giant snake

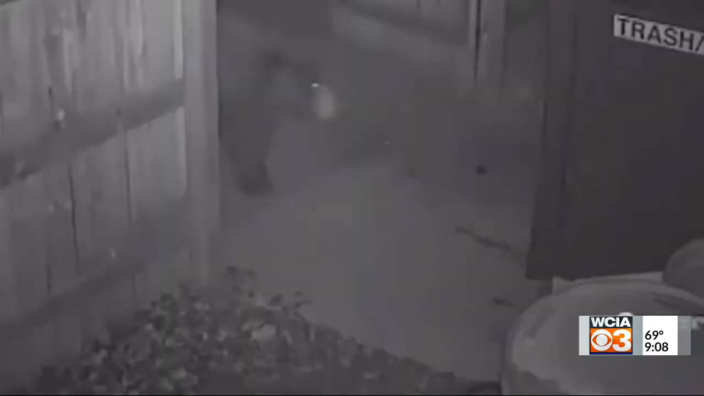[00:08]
But first up, a perp that's going viral in Lions, Colorado.
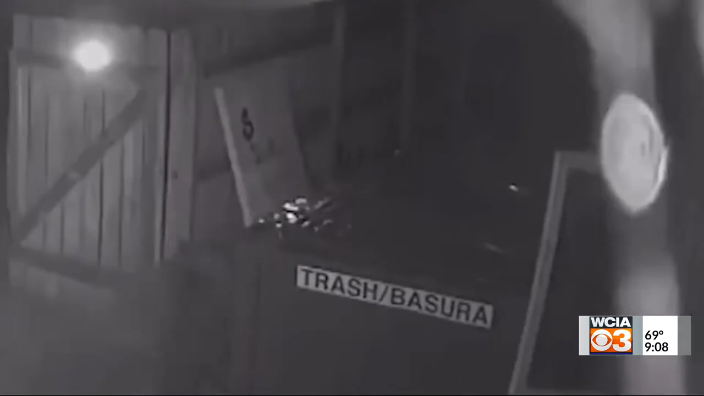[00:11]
A bear was caught on camera breaking through a gate and trying to break into a dumpster.
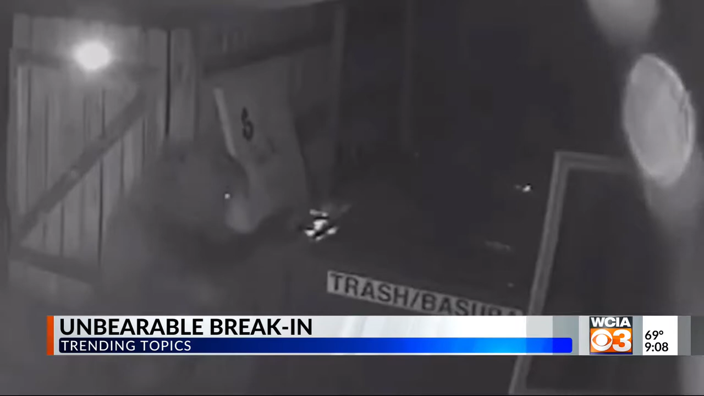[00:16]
But what he did next is what makes it special. Since he couldn't seem to break into the bear proof can, he decided, hey, I'm going to take it with me.
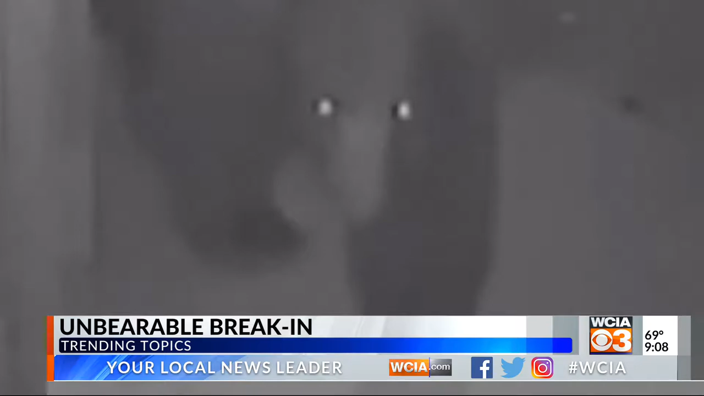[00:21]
Oh my gosh. And the best part of this, you guys, they call him cheeseburger, as he's always looking for snacks.
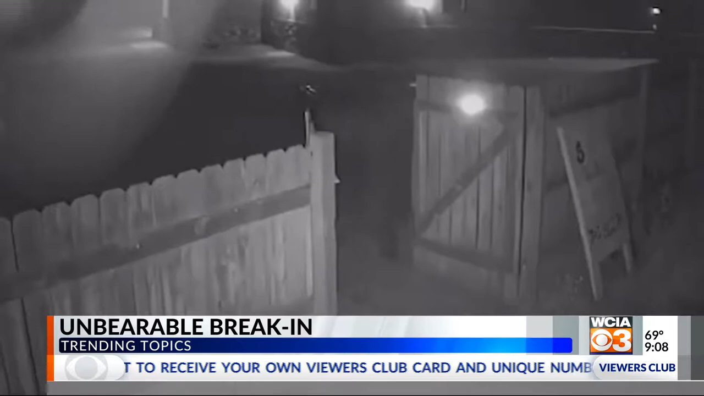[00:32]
And the staff there says they see him around the store pretty regularly. That is the best. Oh my God. I'm assuming they sped up that video there. Yeah, yeah. I mean, I hope so. Oh my God. That is awesome. I love that. Thomas is astonished too that he just opened the gate. He was like, no, I'm not going to climb over the gate. I'm going to open the gate. Yeah, he busted through a lock on that gate too. This is how it has to happen.
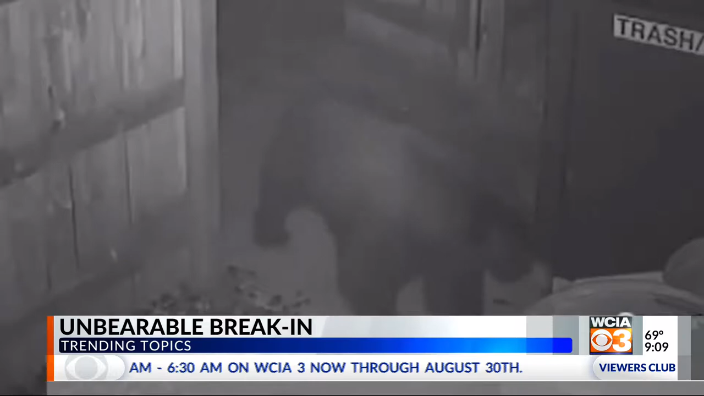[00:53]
Yeah, he knows what's up on that property. Logically thought about it. For here and to go, I guess in this case. He's like, oh yeah, he did. You could see that break too. Yeah. Oh man. The eyes of the demon. Cheeseburger. He's hungry, man. I don't know if he got in. I don't know if he got in.